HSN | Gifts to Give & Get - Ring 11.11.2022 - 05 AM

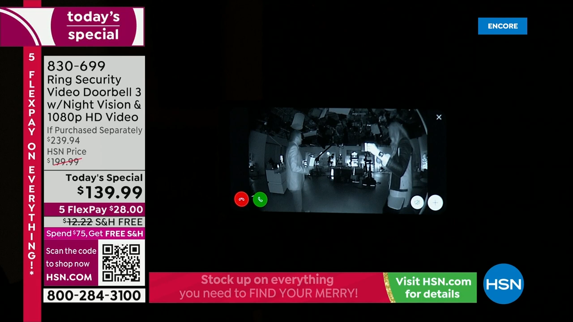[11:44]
Look, it automatically makes that switch into the infrared night vision mode. Let's go ahead and pinch and zoom right into Adam there. Let me see this pop. Who's holding a, look, it's Adam Freeman holding a package in pitch darkness. I can't even see you two feet from me. Hello? I can see this illuminated view on the free Ring app. Look how amazing this is. So clear. So crystal clear. Yes. Okay, that's why you want it.
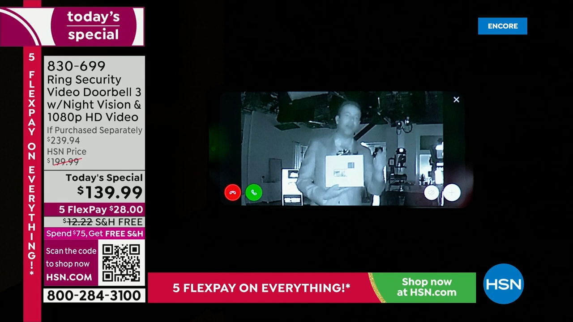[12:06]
Day or night, Ring's going to capture everything. It's going to see everything. It's going to tell you and show you everything. You can hear what people are saying and you can talk to who's there as well. Right. Again, you'll never be fearful as to who is actually at the door.
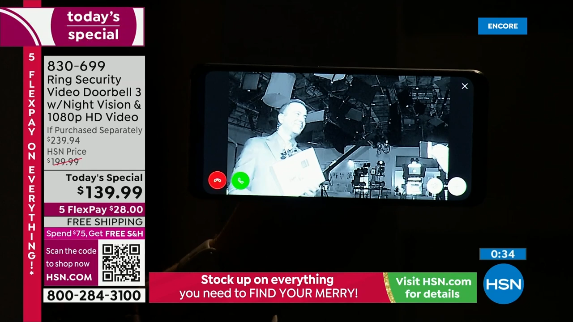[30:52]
Look at that. Amazing, right? If I want to talk to Adam, I can simply tap right here. Very, very easy. And you know what? I think our light is on motion detection on our spotlight. It's all working together. Because it's working together. I love this one, really. So that just came, left just came on and is giving us a beautiful glow.
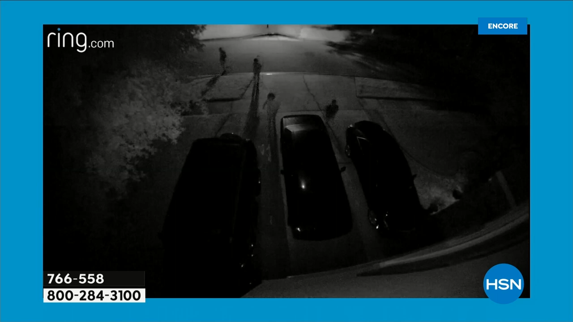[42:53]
I don't know if they're just checking it out. But that light comes on, and guess what they do? They run away. Because it's the light. It's the light. It's the light. So this could be, again, motion-activated light.
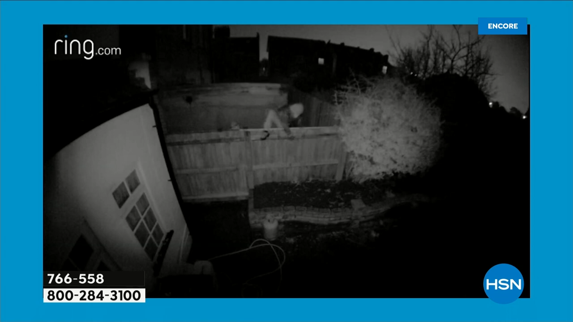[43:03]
You just set it in motion-activation mode, and whenever it picks up on motion, it'll automatically come on.